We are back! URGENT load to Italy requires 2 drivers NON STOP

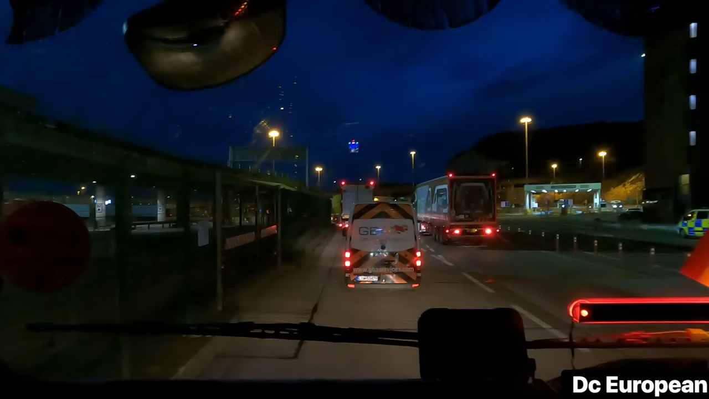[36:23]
You just drive nice and slowly out of customs, and hopefully they don't stop you. So we will see in a minute, Thomas. No, it doesn't look like there's anybody outside. The one thing to look for is the people standing outside this little tower in the middle,
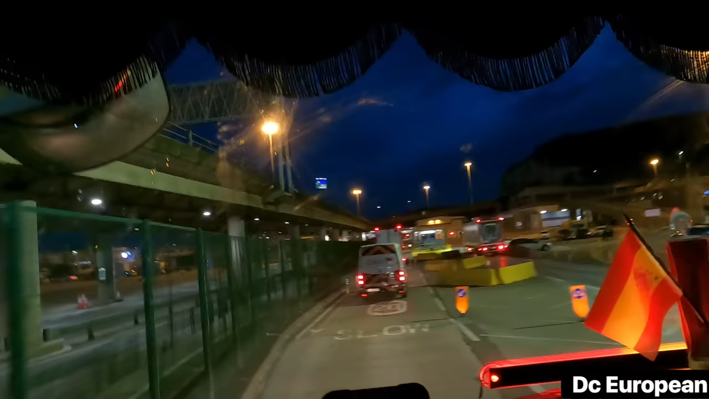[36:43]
if you can see it here. I like to give myself plenty of room from the vehicle in front. I think we're going to be clear here, Tom. So yeah, that there is where they would stop you, and they'd give you a designated shed, which, as you can see
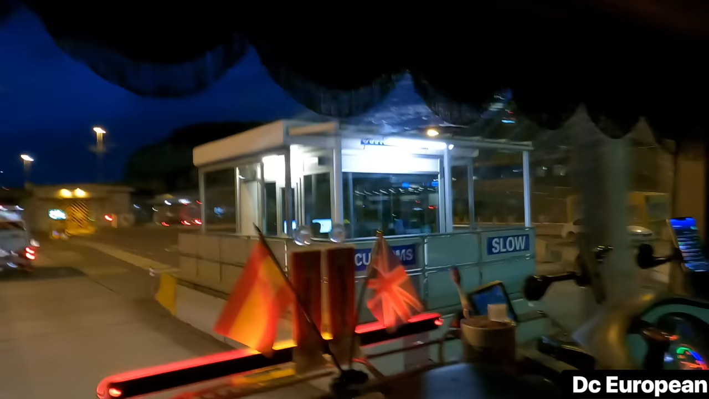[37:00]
by the signs in front of you, I don't know if Tom, you'll be able to capture them. There's a, I think that's a hexagon and a circle.
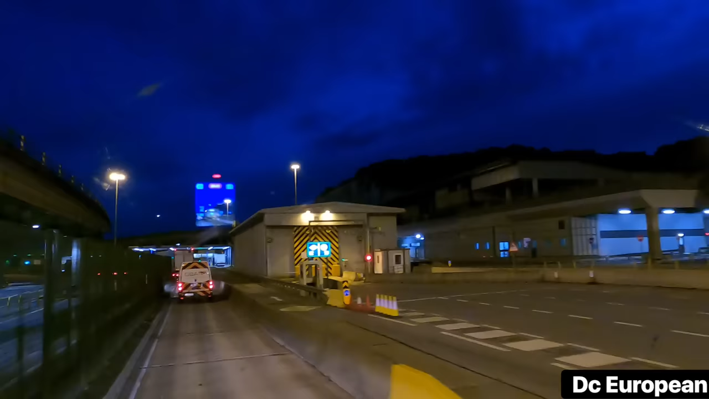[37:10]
Don't know what that is. Diamond. A diamond and a circle.